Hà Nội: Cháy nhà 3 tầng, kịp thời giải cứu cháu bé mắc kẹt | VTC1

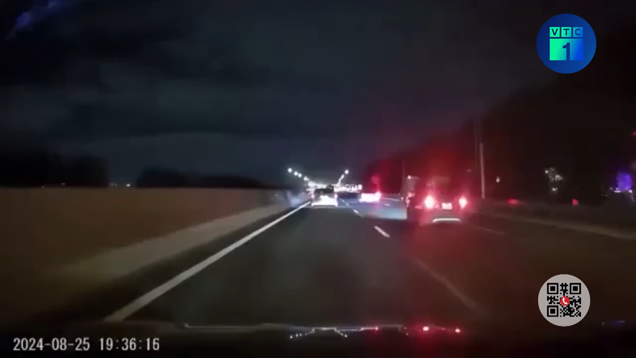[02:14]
Theo clip đăng tải trên mạng xã hội, thời gian xảy ra sự việc vào lúc 19h36 phút ngày 25 tháng 8. Chiếc xe con vừa bật đèn pha vừa lao vuôn phút ở làn 120 km trên giờ trên tuyến cao tốc. Sau khi đoạn clip được đăng tải, rất nhiều người bày tỏ sự phẫn nộ trước hành vi coi thường tính mạng của chính tài xế với những người tham gia giao thông khác và cho rằng cần phải truy tố hình sự, treo bằng vĩnh viễn mới đủ sức săn đe với trường hợp này.